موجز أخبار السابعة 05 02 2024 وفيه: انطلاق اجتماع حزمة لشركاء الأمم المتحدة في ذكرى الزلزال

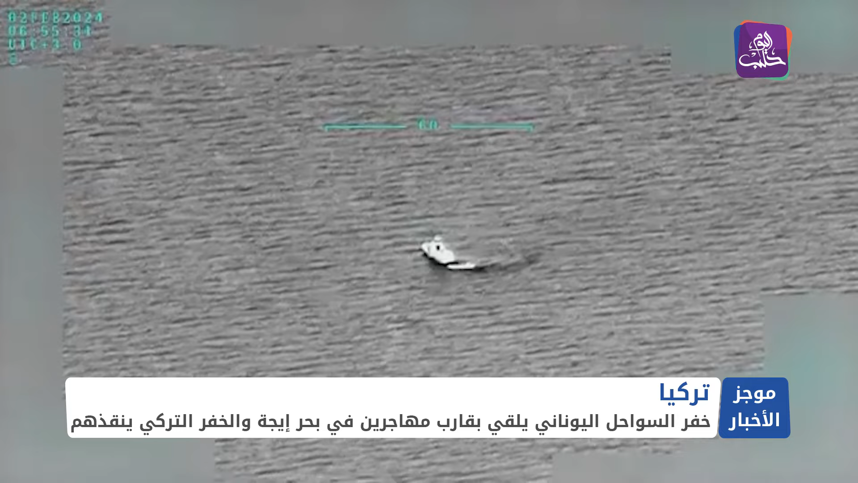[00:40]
مهاجرين غير نظاميين تركهم قارب خفر السواحل اليوناني في المنطقة الواقع شرق جزيرة ليسبوس في بحر ايجا جنوب غرب ازمير في الثاني من شباط الحالي